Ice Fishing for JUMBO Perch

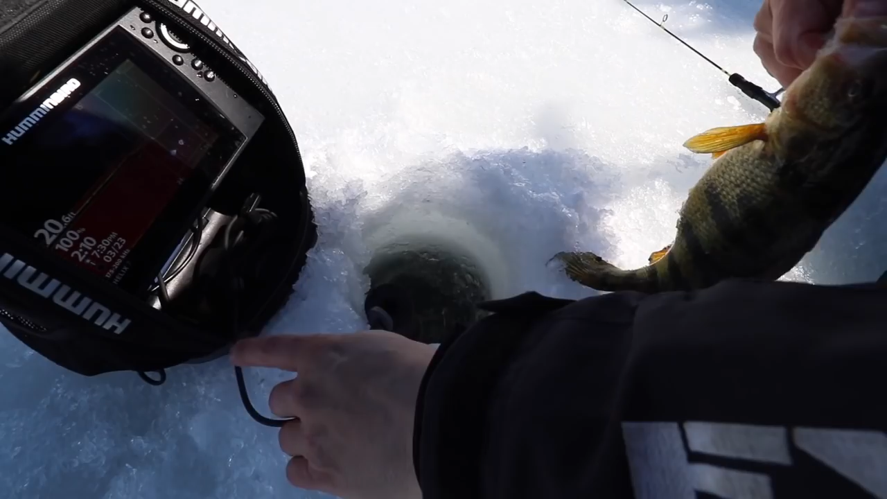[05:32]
Look, there's another perch waiting it, but we're gonna release this one.